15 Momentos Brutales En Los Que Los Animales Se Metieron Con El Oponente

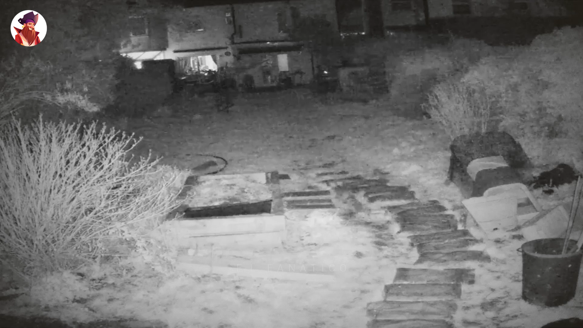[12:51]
Tras ver cómo los animales corren delante de la cámara y se dispersan durante unos segundos, de repente todo queda en silencio.